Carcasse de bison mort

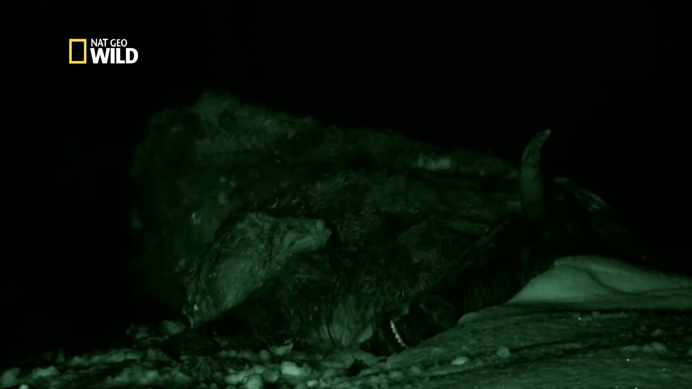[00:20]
Sa carcasse de bison ne tarde pas à attirer d'autres animaux. Par chance, c'est un ours noir.
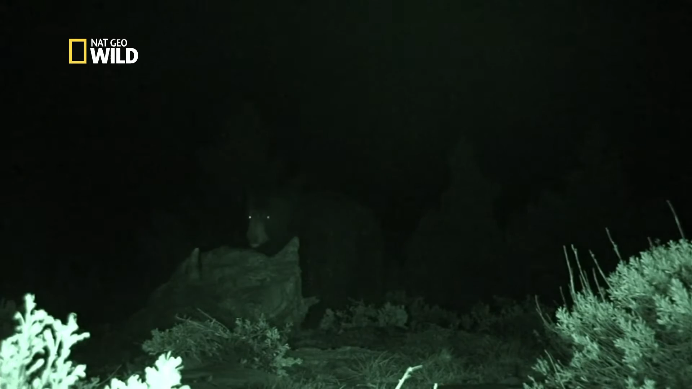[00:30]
Si une bagarre devait éclater, le grizzly aurait des chances de gagner, malgré son jeune âge.